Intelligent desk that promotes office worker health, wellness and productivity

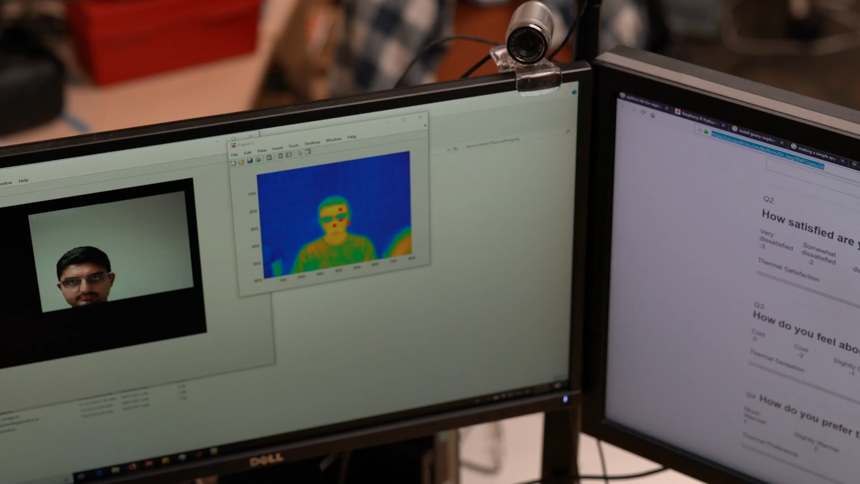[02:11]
So we're constantly monitoring the user, physiological responses of a person,
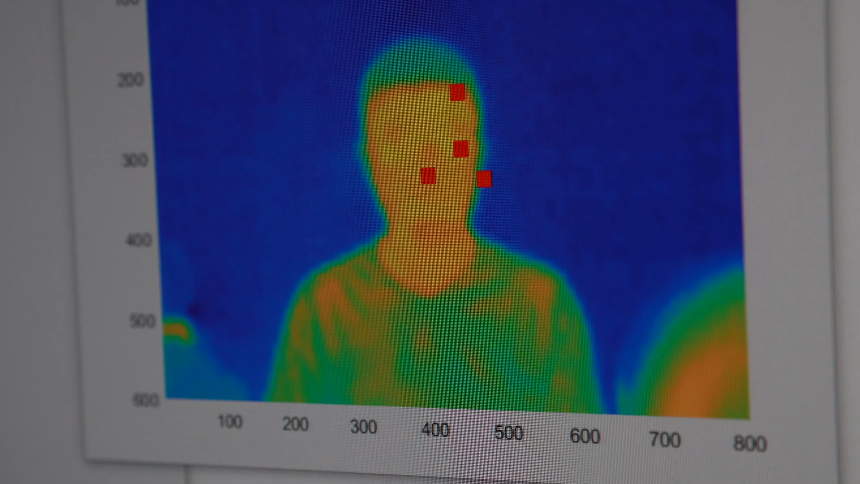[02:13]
as well as the ambient environment around the user.
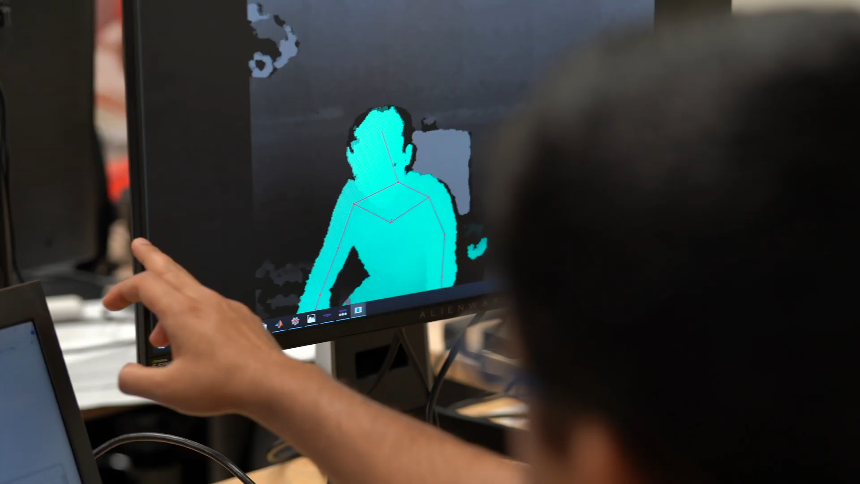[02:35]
using machine learning to understand whether a posture is correct or not.